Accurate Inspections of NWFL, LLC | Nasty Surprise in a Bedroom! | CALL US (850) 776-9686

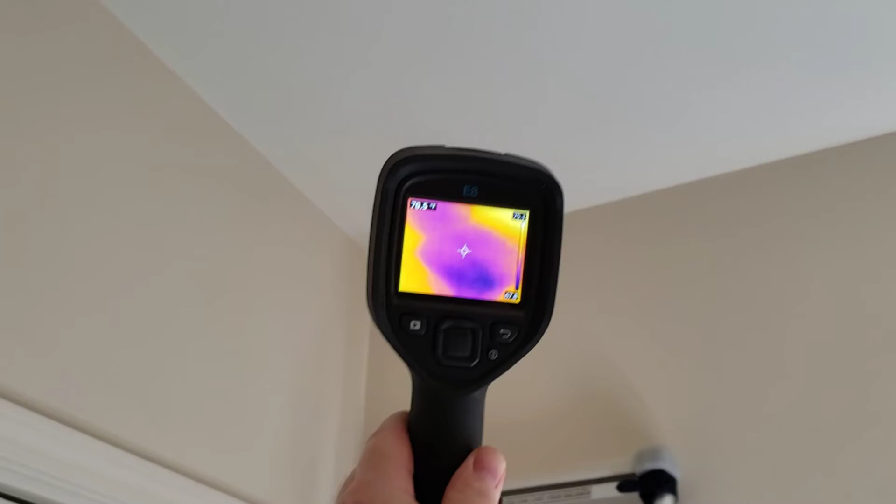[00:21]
So when we use our infrared camera see a big ol' wet spot up there and I know this because I use my moisture meter or at least I have a good idea.
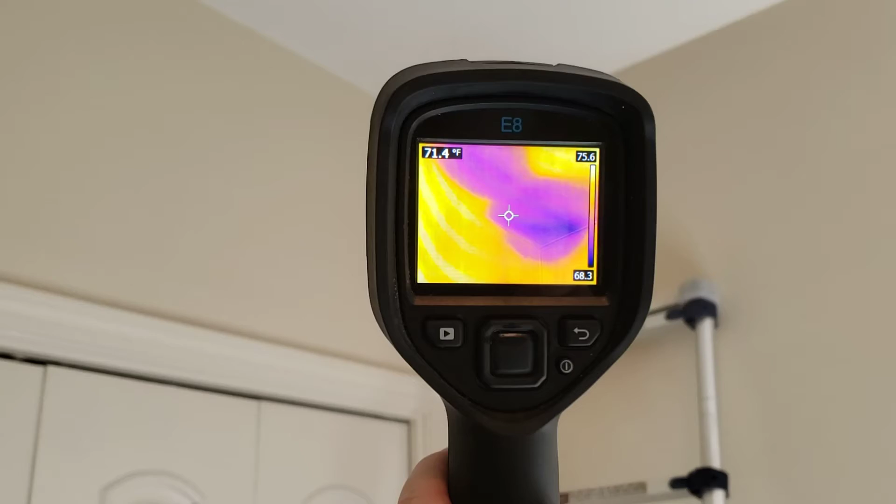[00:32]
On screen: spot 71.4°F
It came back pretty saturated. We've had a lot of rain here recently so this is on the exterior wall.